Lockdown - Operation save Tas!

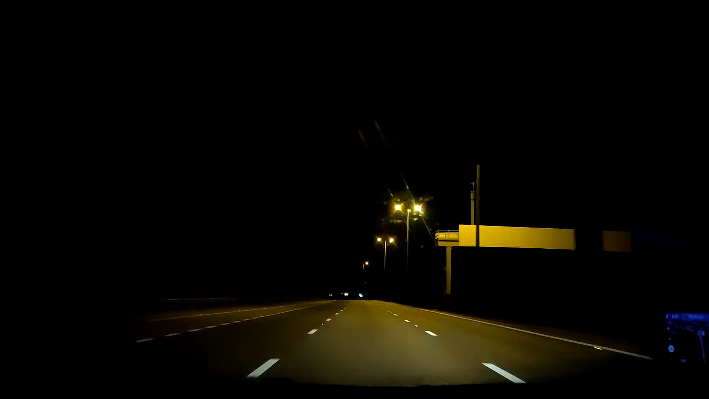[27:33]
Ladies and gentlemen, the M5 during an apocalypse. There is literally hardly any cars. The first two I've seen coming towards us, there's about three in front of us. And this is the M5, which is normally absolutely chock-a-block regardless of time. So, yep, I don't think we're going to have a problem getting to Plymouth tonight, that's for sure. Okay, I don't know if I should be worried or not, but if you look at the radio station, nothing is working.